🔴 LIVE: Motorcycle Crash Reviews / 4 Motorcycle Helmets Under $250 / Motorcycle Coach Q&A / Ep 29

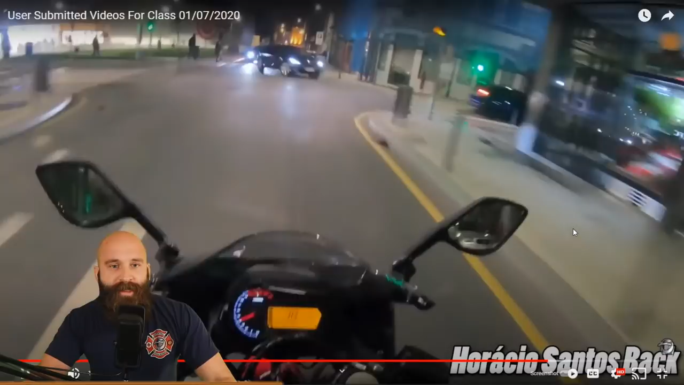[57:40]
So when I see this, I'm going to slow down and I'm not going to look to the left and focus. Look to the right and focus to the right. I'm concerned about this person now. I'm really concerned about this person.